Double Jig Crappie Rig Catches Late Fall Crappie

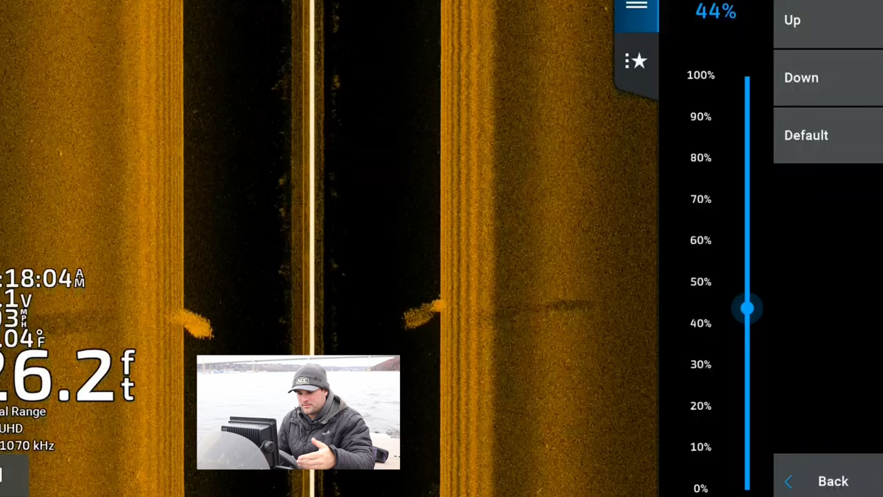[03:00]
months uh your water clears up so you don't have as much sediment in the water you don't really need to
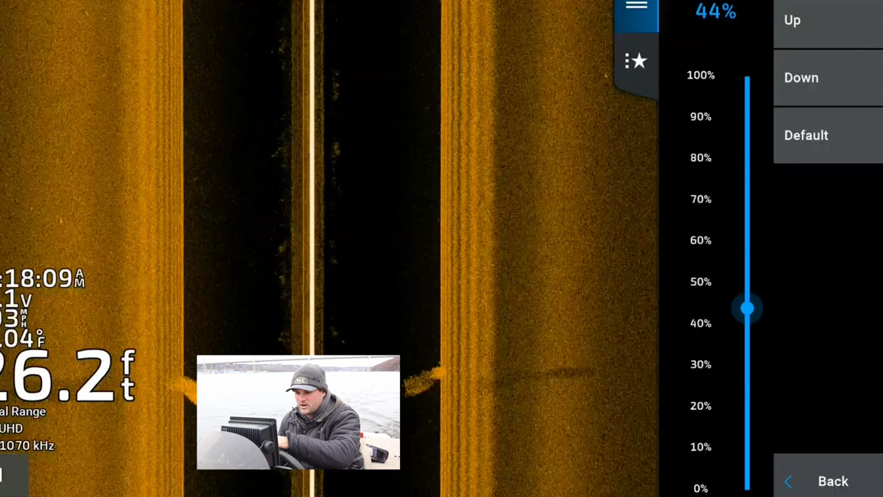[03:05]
run it that high brightness i got it on auto low brightness is your sensitivity on your garmin units frequency i got it set to the ultra hd setting 1.07 megahertz cool
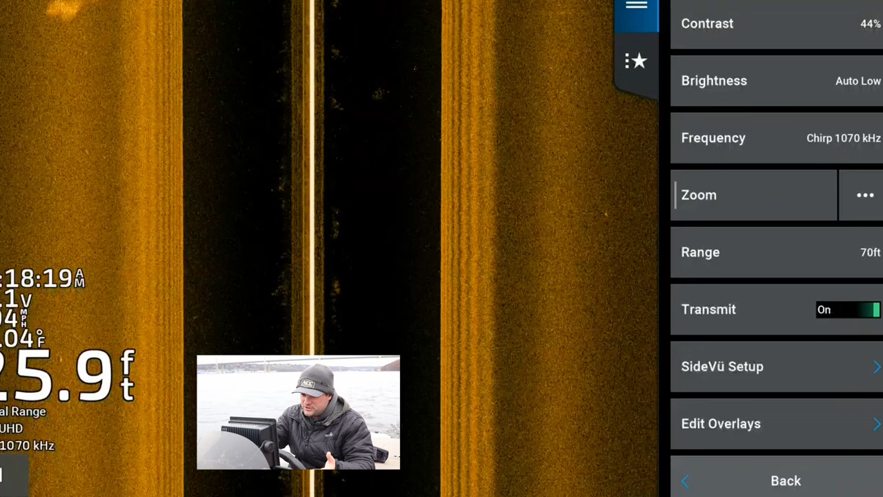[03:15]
feature on on these garmin units is the zoom function you guys see me use it you can either tap the zoom it'll pull up the box or you can just use it like you're on google maps and you kind of zoom in on your phone screen
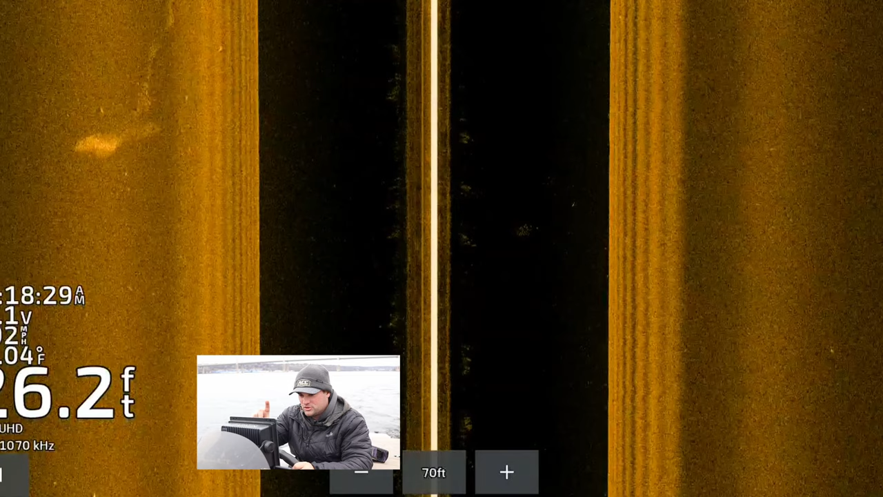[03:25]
that's that's kind of what i use it for or
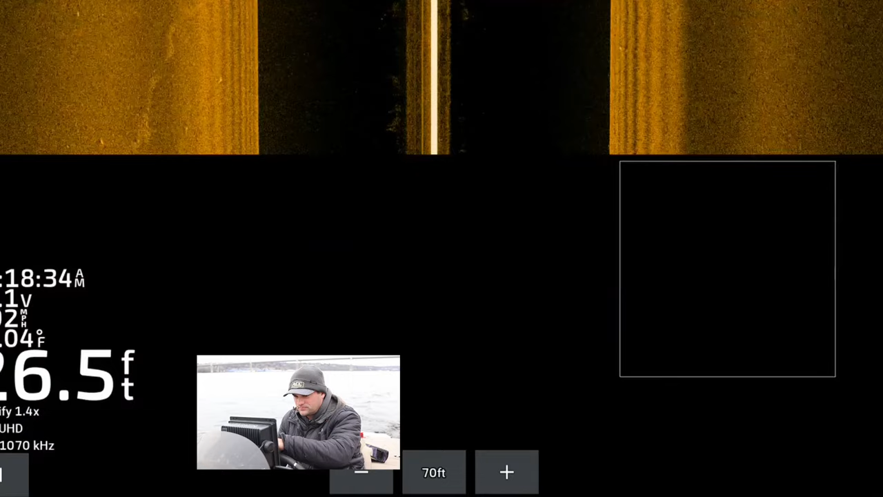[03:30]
that's how i use it on the right side of my screen there should be a log
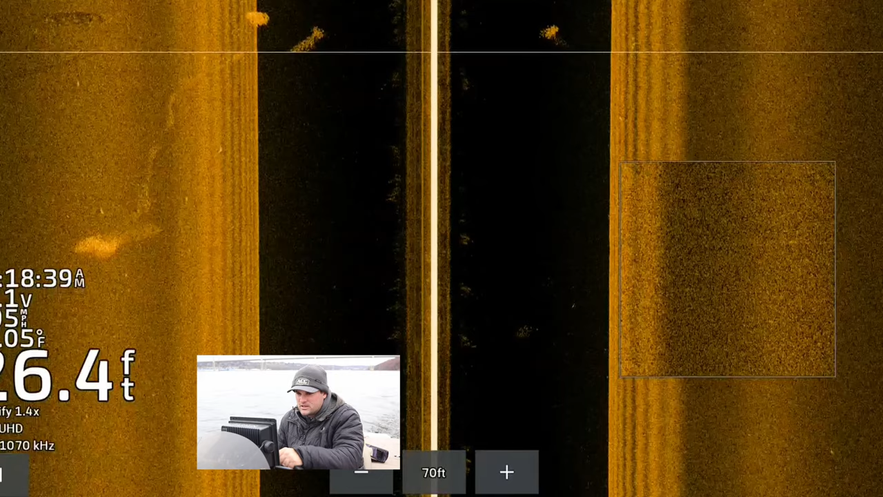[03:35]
okay there there is a log on the left side here but there doesn't look like there's much on it there's maybe one fish on that and it's more of a horizontal log if you guys can see that that
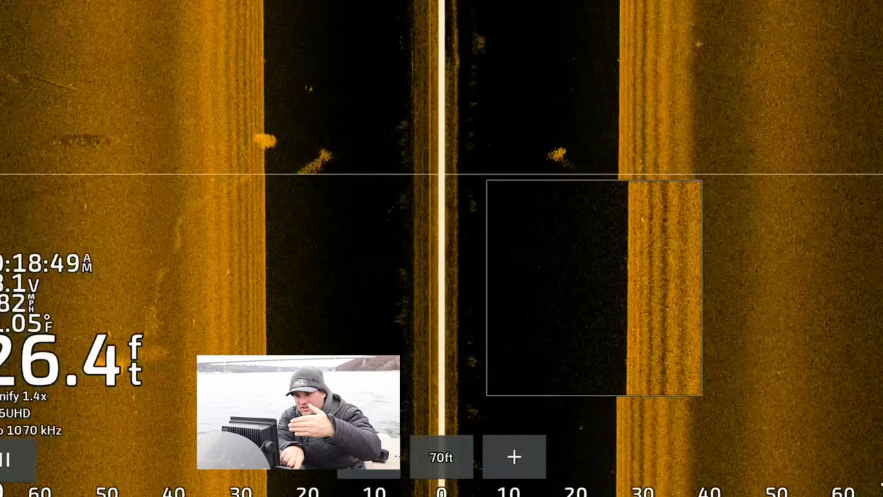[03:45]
On screen: depth 26.4 ft
log is laying on the bottom i want something sticking up off the bottom that way these crappie can suspend anywhere from you know one foot off the bottom to maybe 10 15 feet
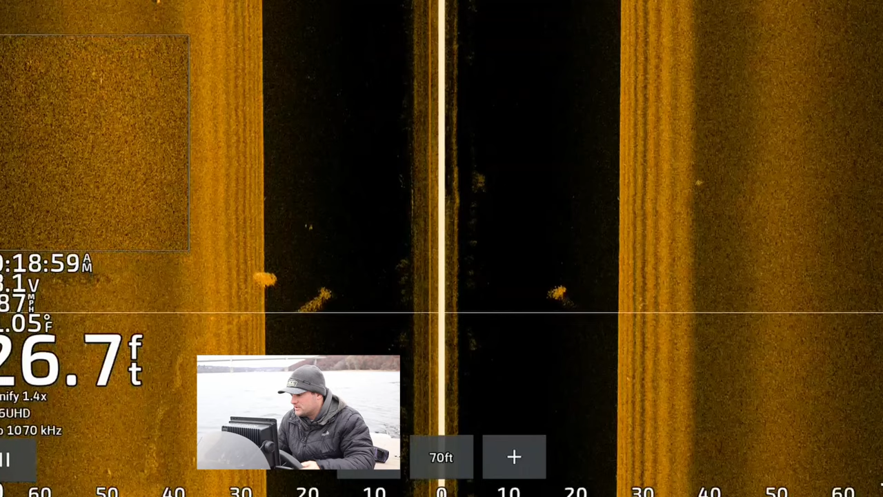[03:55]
off the bottom that's kind of what you're looking for that vertical piece of timber and oh there
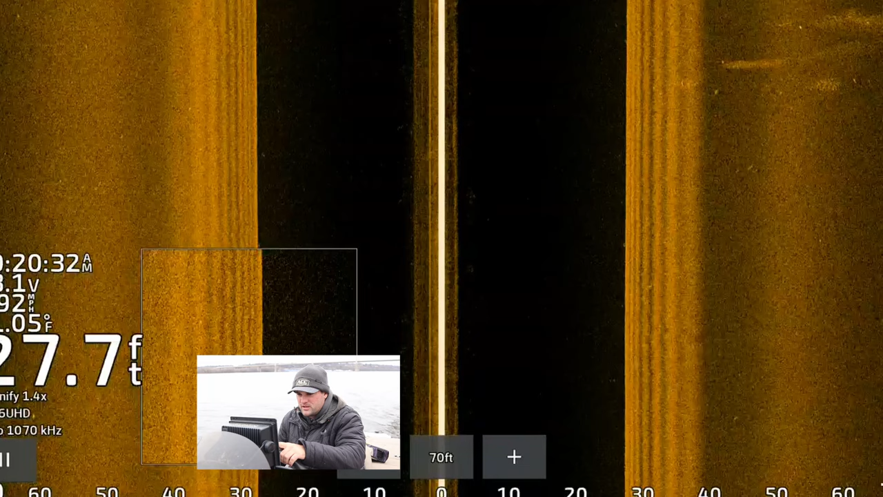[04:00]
it is there we go here's one of them marked from a couple days ago huge piece of timber you can see the shadow and the elongated shadow is the taller the object is that's a big piece of timber sticking up and you can see there's fish right on the bottom of it so i got that one marked already but
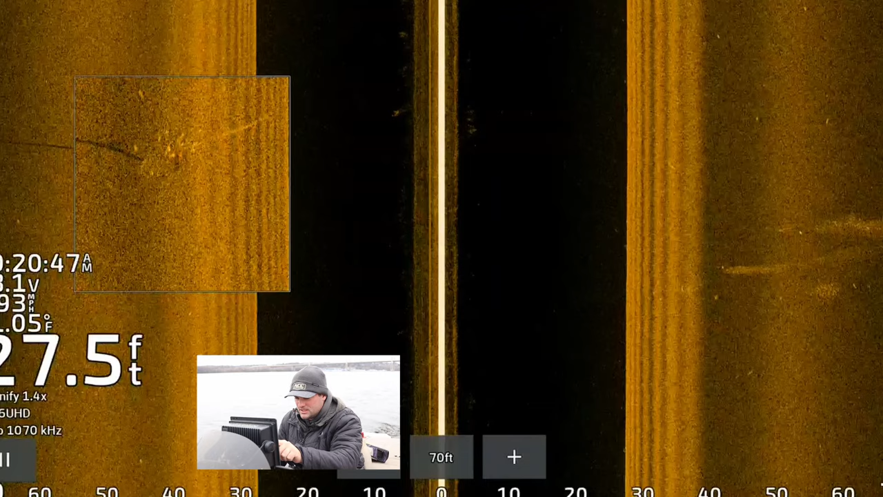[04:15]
On screen: depth 27.5 ft
for those you don't know on your garmin units you just click pause put your crosshairs where you want it top right
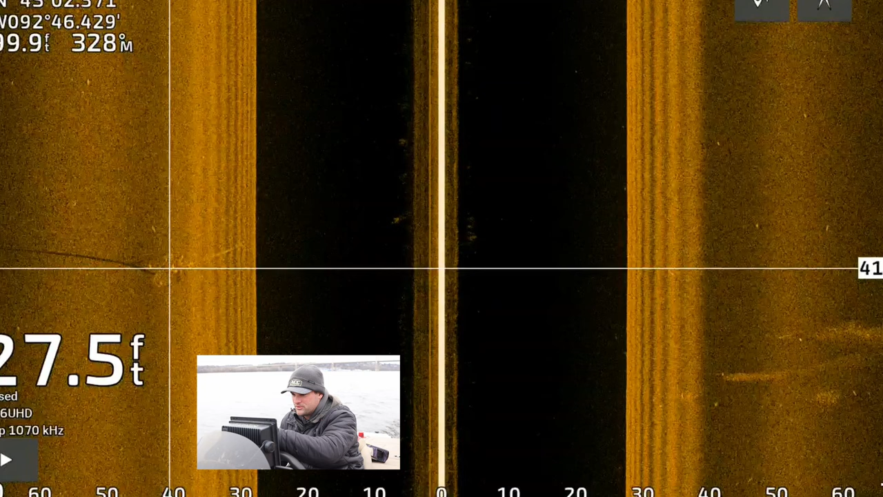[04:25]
corner of the screen that'll add the waypoint and there's another piece of timber right there that's a big piece of timber you can see there's fish stacked up
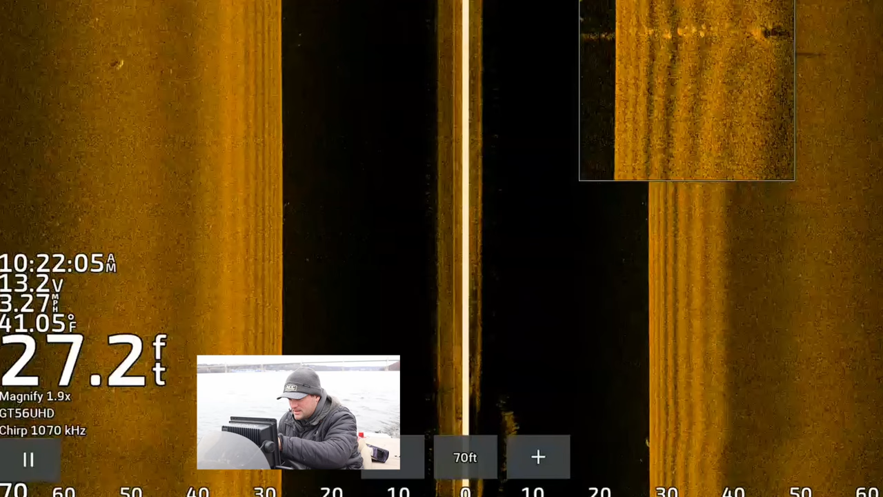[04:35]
On screen: depth 27.2 ft, water 41.05°F
all the way up that piece of timber they're they're probably i don't know more than halfway down that piece of timber but there is a ton of fish there and i already have a waypoint
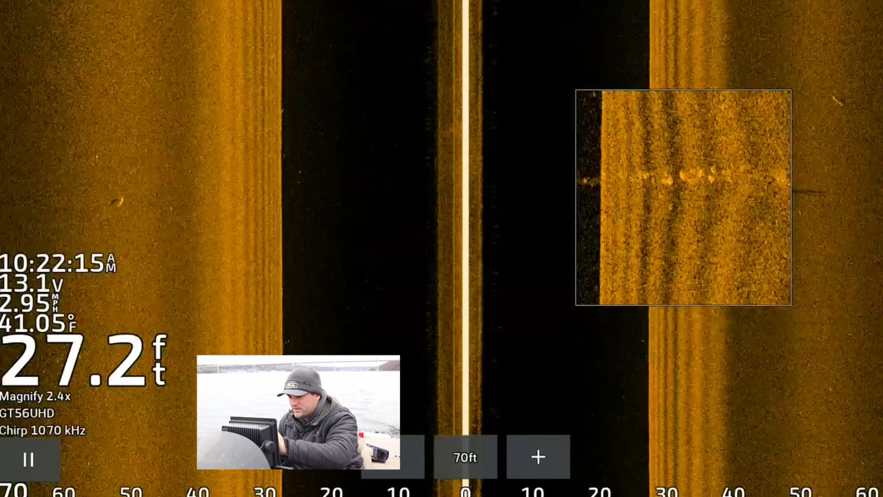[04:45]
On screen: depth 27.2 ft, water 41.05°F
on that one as well so i'm going to circle back and we're going to fish both those pieces of timber
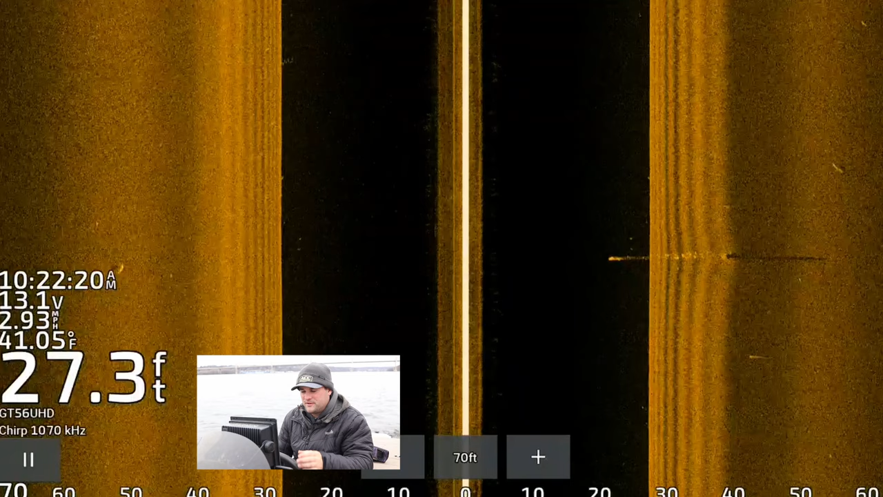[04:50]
On screen: depth 27.3 ft, water 41.05°F
on that one oh that one's loaded holy smokes there we go that's the tree we want i'm going to circle back and fish that one look at that it is loaded all the way up that tree there's some big crappie too
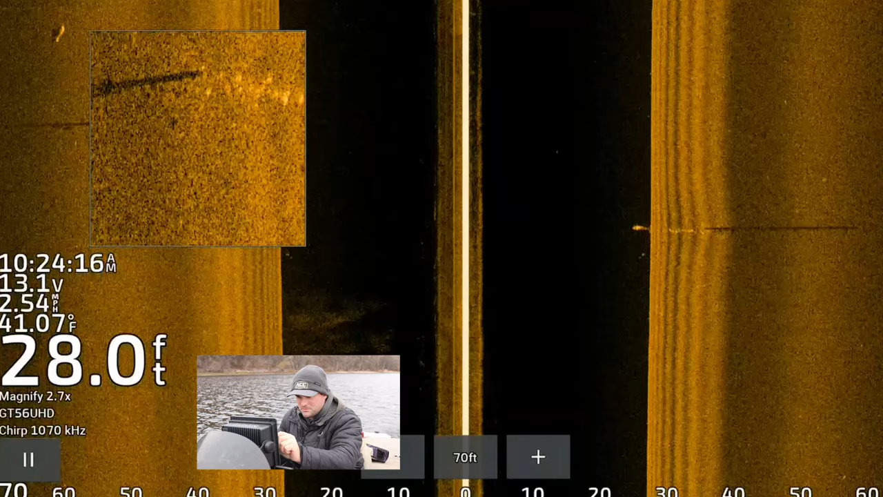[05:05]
On screen: depth 28.0 ft, water 41.07°F, speed 2.54 mph
on that tree you can see how tall that tree is and cool thing is you can see the shadows of the crappie let me uh pause the screen here and kind of go back
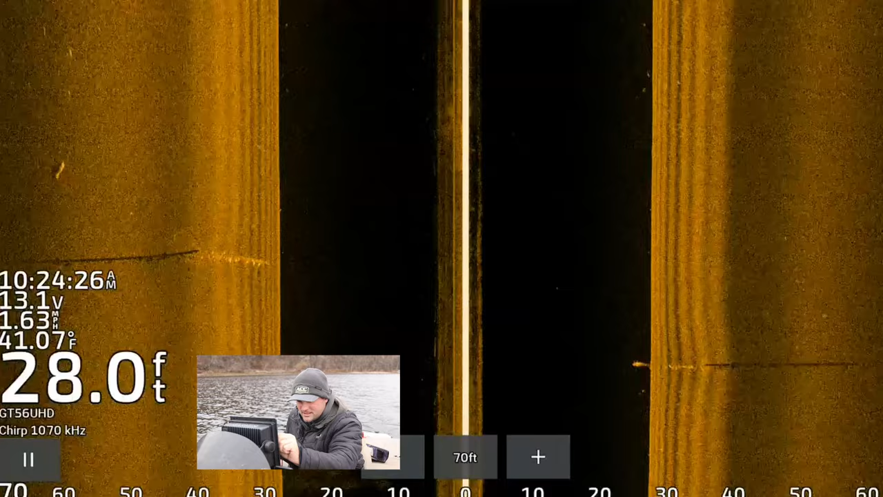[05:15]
On screen: depth 28.0 ft, water 41.07°F
zoom in as i go down the shadow of the tree
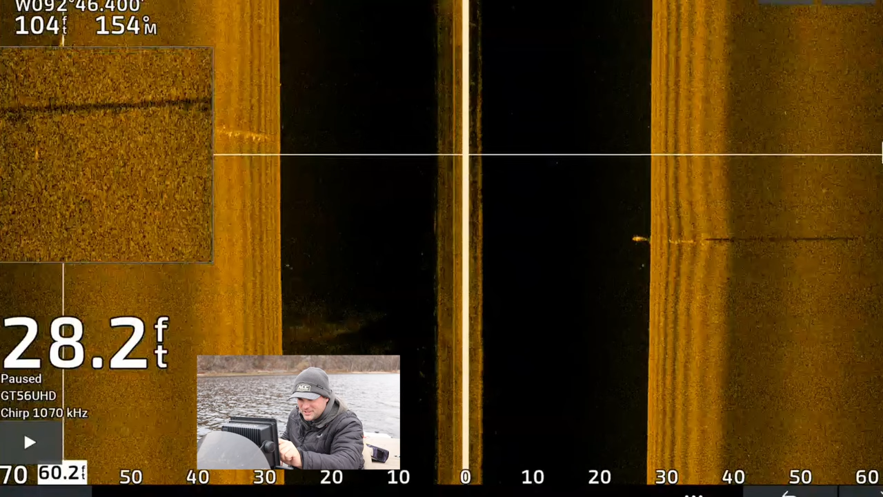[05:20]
On screen: depth 28.2 ft
you can see all those shadows of crappie and probably some other fish in there there's probably some
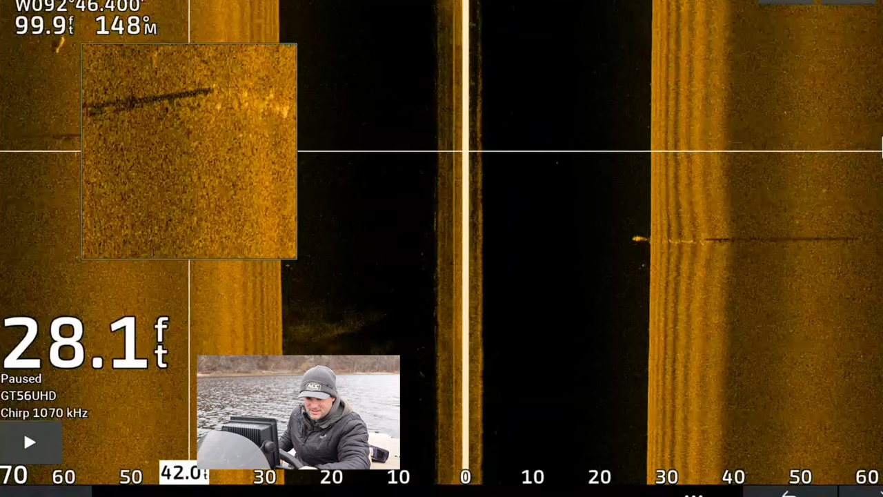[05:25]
On screen: depth 28.1 ft
some bass and and walleye and stuff but all right let's uh put the trolling motor down